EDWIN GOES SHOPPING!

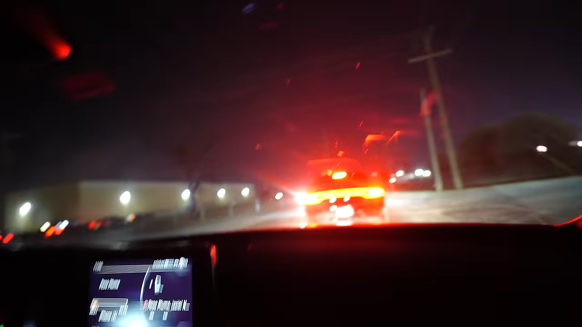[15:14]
We got scared. Make connections. Financial mistakes. hey, Brody, the blue one's doing it. Let me hop out this hole.
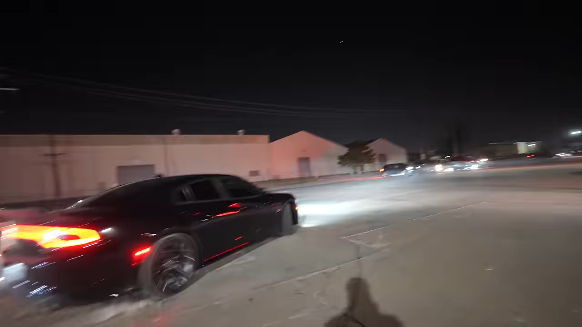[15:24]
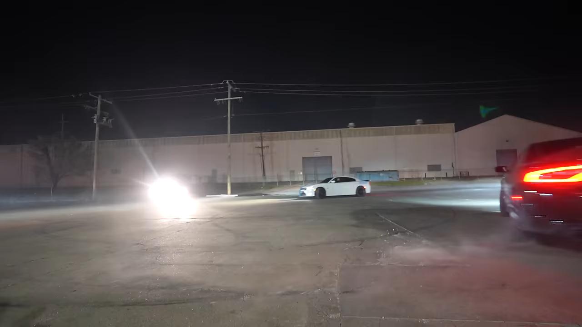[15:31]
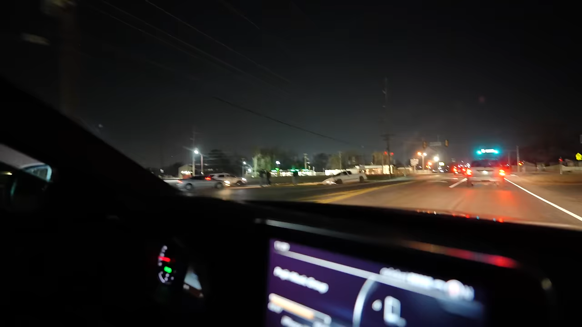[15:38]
Shut the pendejo! Bro, chill. You can't park there! Oh my god, bro.
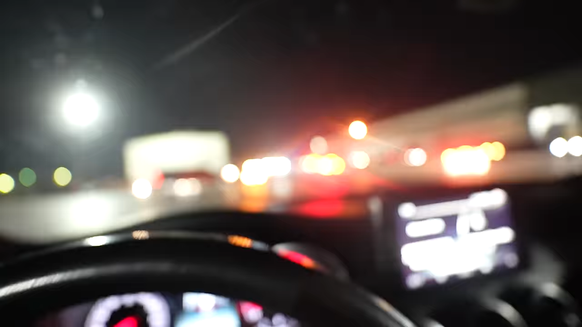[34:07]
But we just pulled up to the new spot right here.
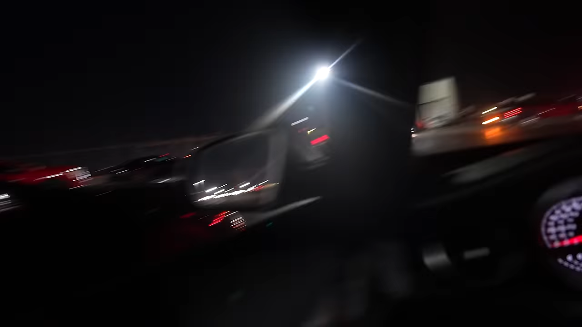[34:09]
Well, there's still a fucking hella cars back there coming up, but there's only a one entrance, one exit, so we can get stuck in here. They're following!
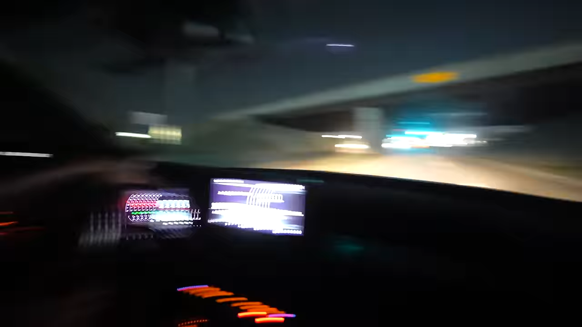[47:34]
Right there. I wanna see what he's gonna do. Turn on his lights or what? Oh, shit, he's about to. Slow down, fool, because you got to turn.